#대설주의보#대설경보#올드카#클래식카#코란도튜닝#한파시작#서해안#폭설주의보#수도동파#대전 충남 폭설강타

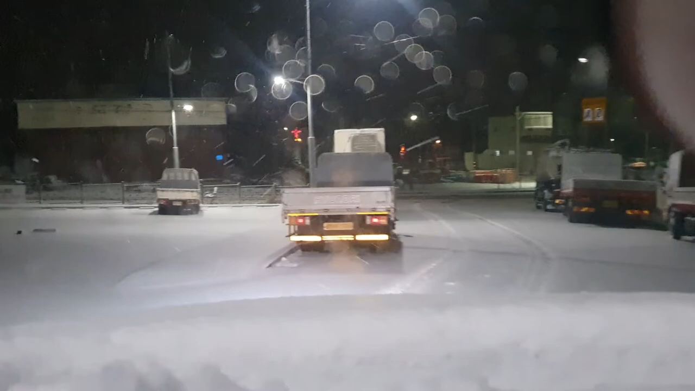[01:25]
여기 좀 보여드리려고 그렇게 해서 제가 잠깐 나왔습니다 저 차 같은 경우도요 지금 완전 눈으로 다 지금 덮여 있어요